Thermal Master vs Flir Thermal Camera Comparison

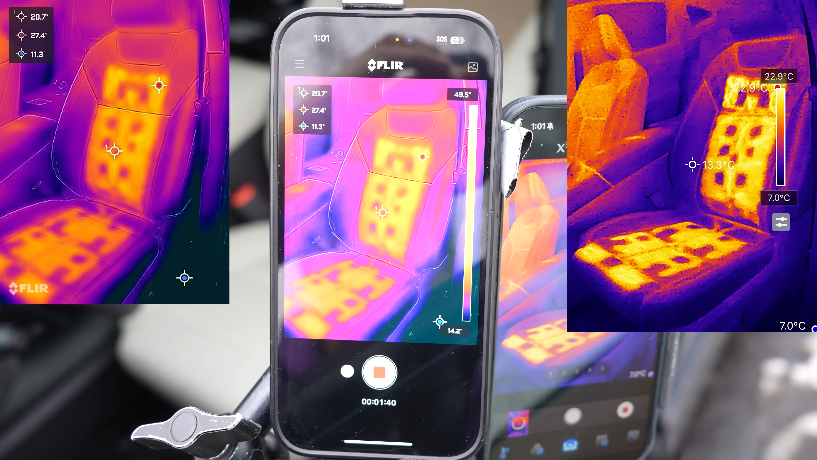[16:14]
So I'm going to give it to the FLIR for that. This just looks like a lot crunchier I guess. Not as accurate. Or you can't see the lines as detailed as you can in this one.
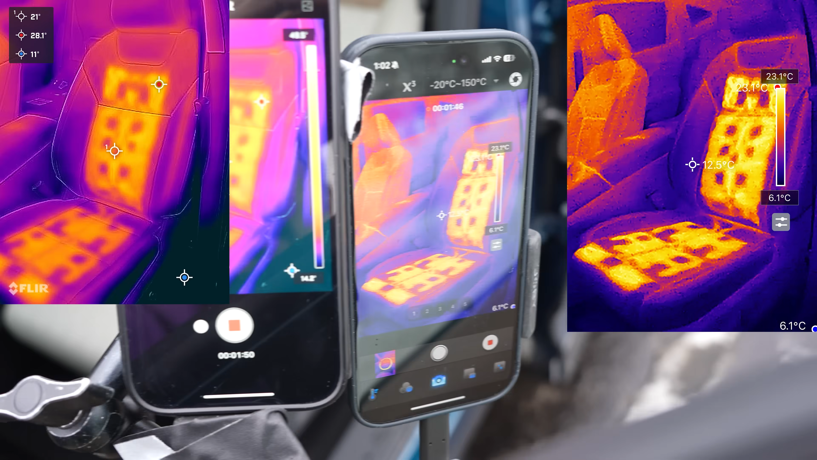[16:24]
But still both pretty good. Let's see if the temperatures are the same. We're getting a reading of about 23 degrees at the hottest
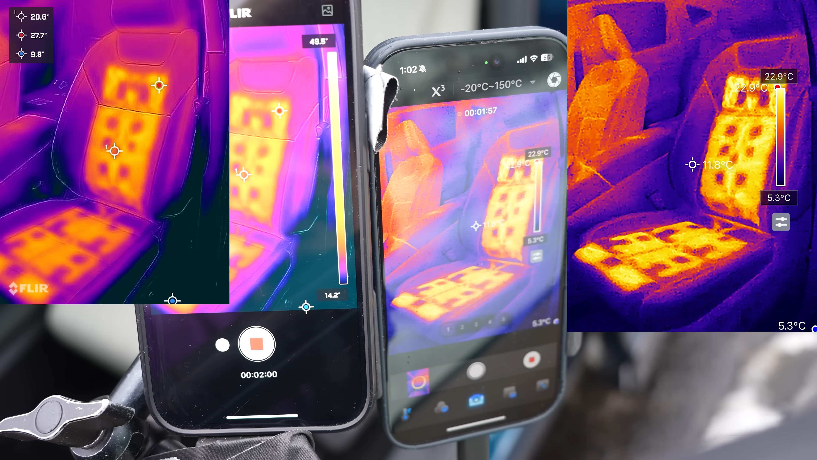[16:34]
on the Thermal Masters. And 28 on the FLIR. Interesting. All right. Another thing I've noticed. Since the letters are where the dot are on the Thermal Master it's hard to read.
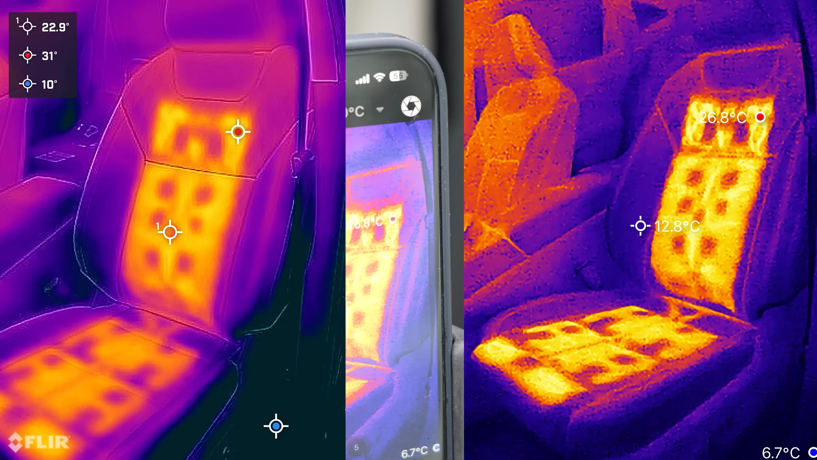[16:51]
Where on the FLIR they've got a nice grey background which makes them easy to read.
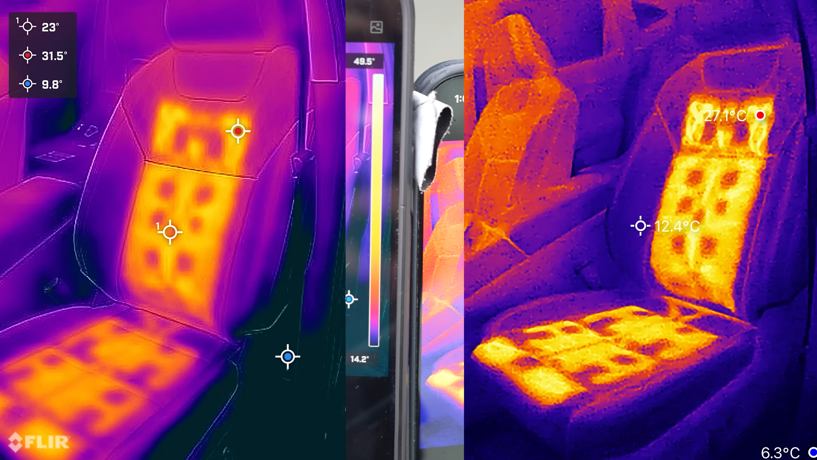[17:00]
And it looks like our heated seats get up to 31-27 degrees Celsius.
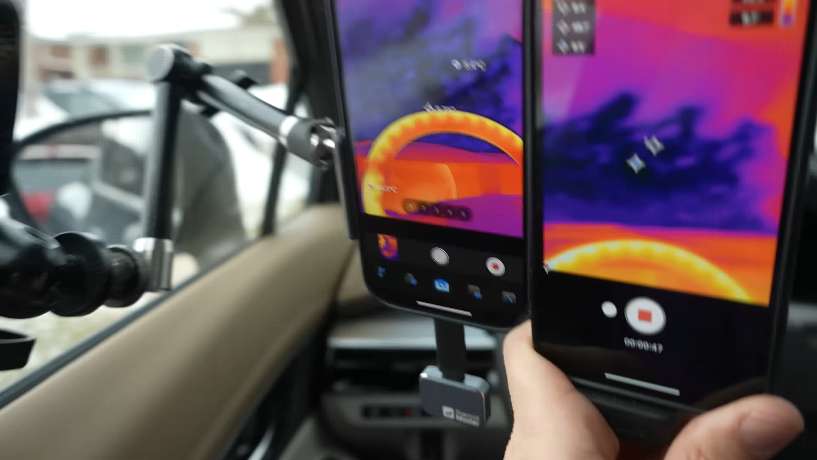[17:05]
All right. Both cameras. The Thermal Master and the FLIR have been on.
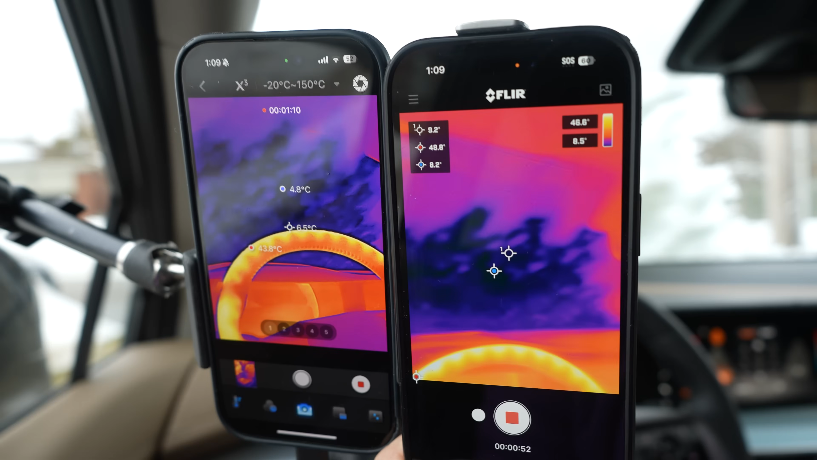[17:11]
Watching the heated windshield for like two minutes. And nothing seems to really be happening.
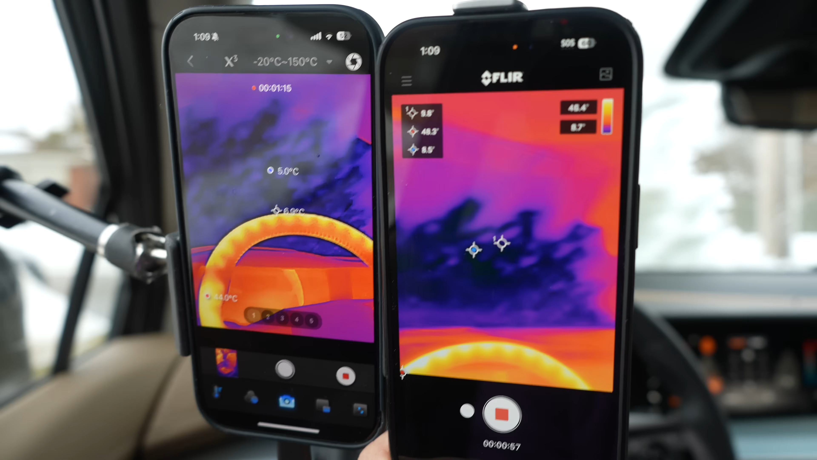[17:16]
So we're going to switch to the macro lens on the Thermal Master. And get close up.
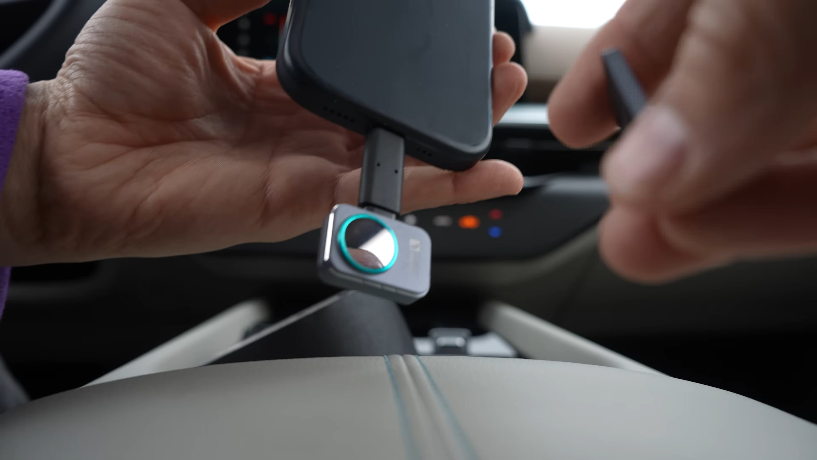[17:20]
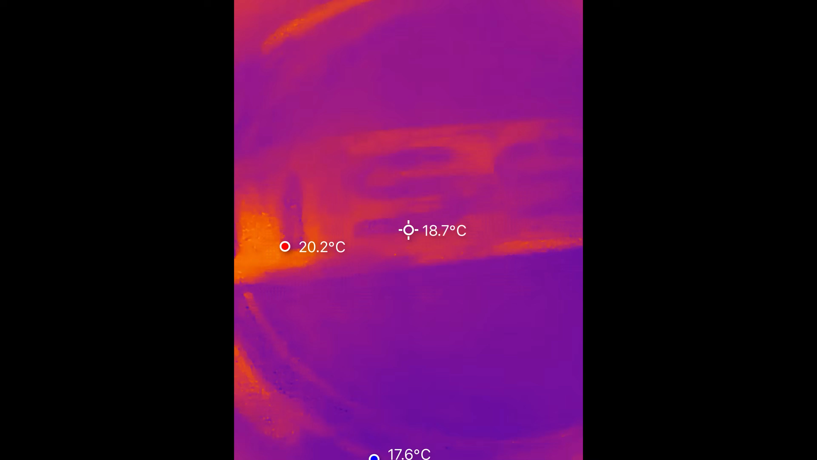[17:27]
On screen: spot 18.7°C
All right. So I can get up close to this Nissan logo that's like an inch away.
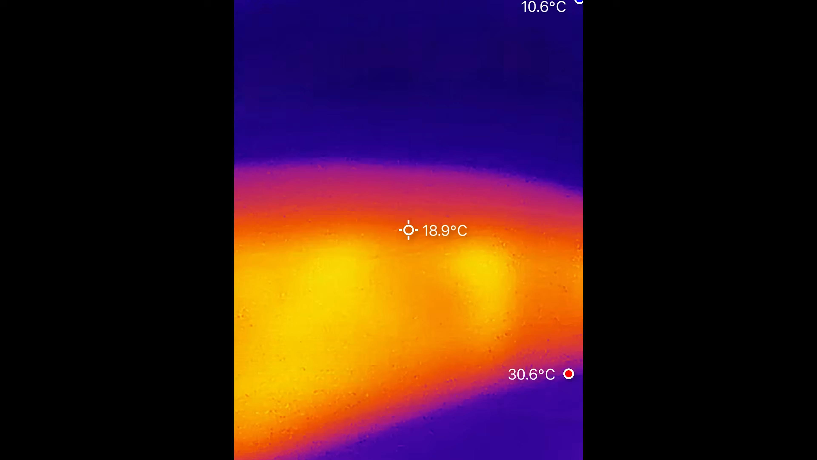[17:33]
On screen: spot 18.9°C, max 30.6°C
So I can inch away from the glass and see.
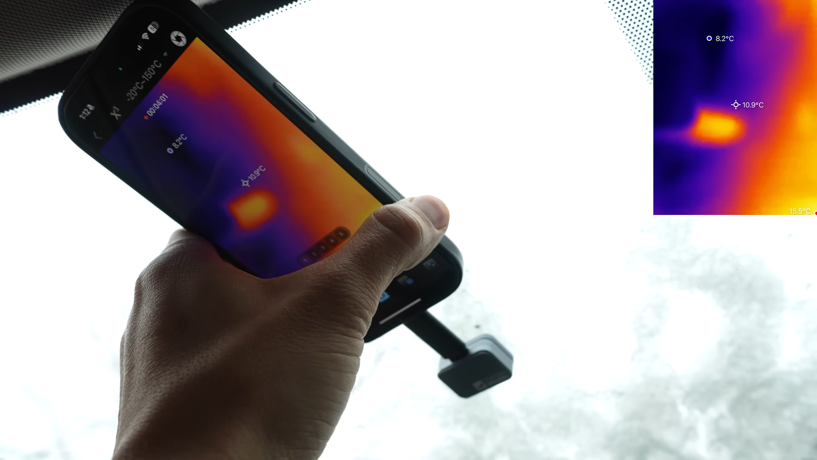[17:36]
On screen: spot 10.9°C
Like I'm getting close. But I cannot see the little melty lines on the windshield getting hot.
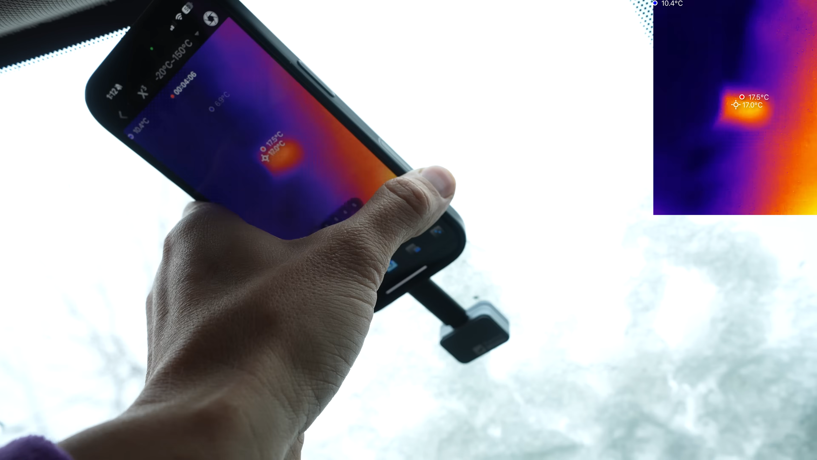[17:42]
And here we have our heated windshield on.
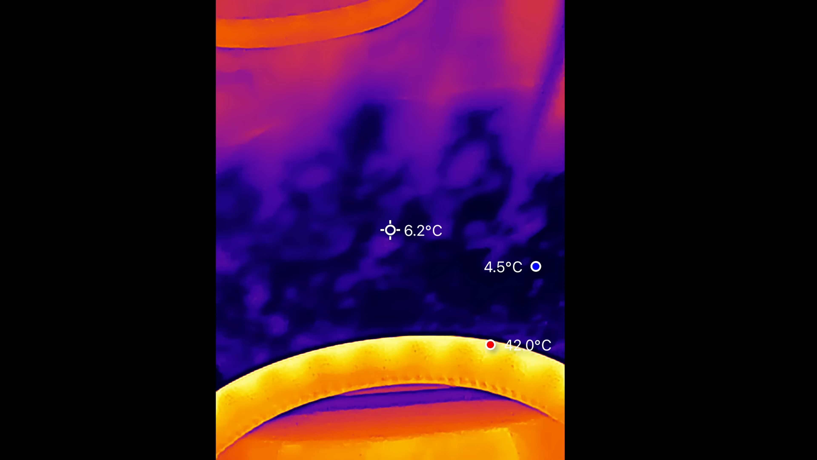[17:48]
On screen: spot 6.2°C, min 4.5°C
And with that off. I don't know if the windshield is getting any hotter. I mean it looks kind of hotter there.
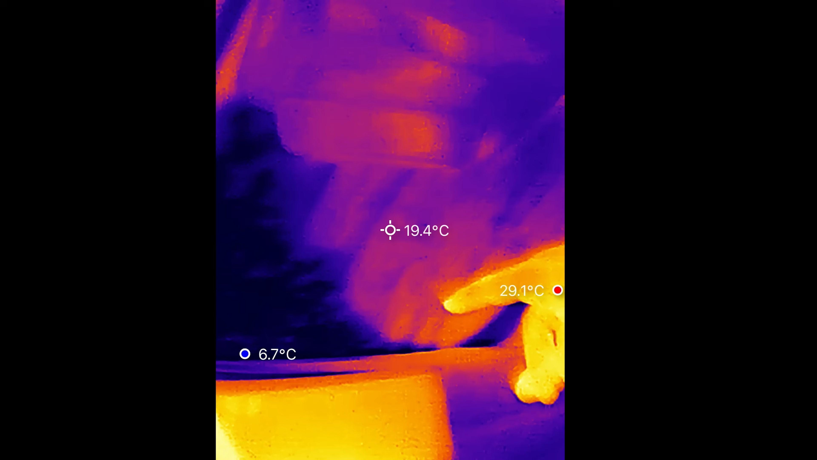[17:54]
On screen: spot 19.4°C, max 29.1°C, min 6.7°C
Maybe it's not hot here because of the snow. All right. With this one you can see the temperature of a non-heated window. And then here you can see how hot the heated windshield is.
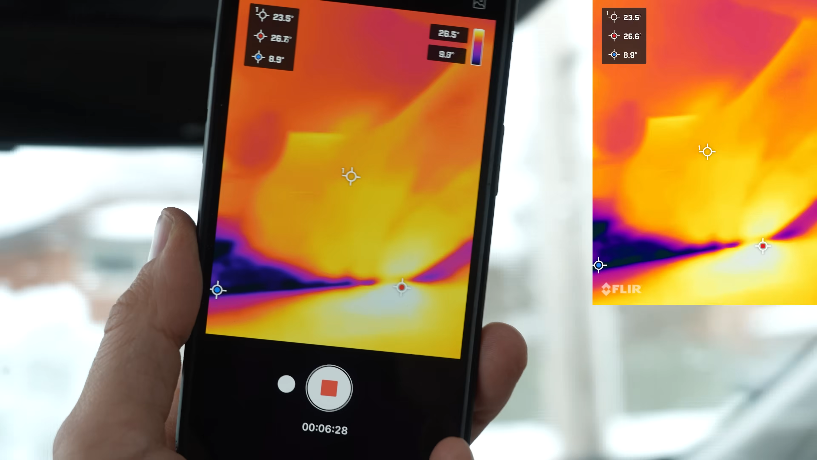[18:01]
And then that dark stuff is the snow on it. So it is working. You just can't see the close up little lines heat up.